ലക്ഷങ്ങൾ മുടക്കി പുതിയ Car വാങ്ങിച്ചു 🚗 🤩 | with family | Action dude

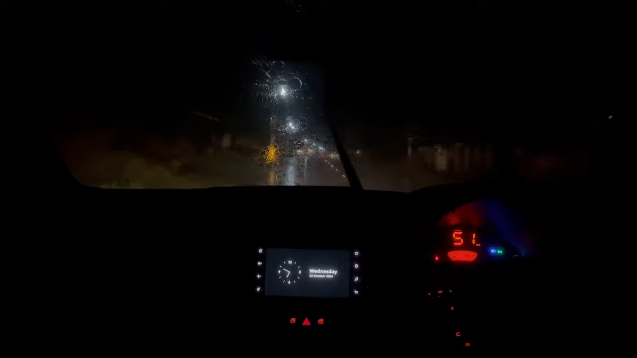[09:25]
നമ്മൾ വീട്ടിൽ വന്നേ. വീട്ടിൽ വന്നപ്പോൾ രക്ഷയില്ലാത്ത മഴ, പിന്നെ കറണ്ടും ഇല്ല കേട്ടോ.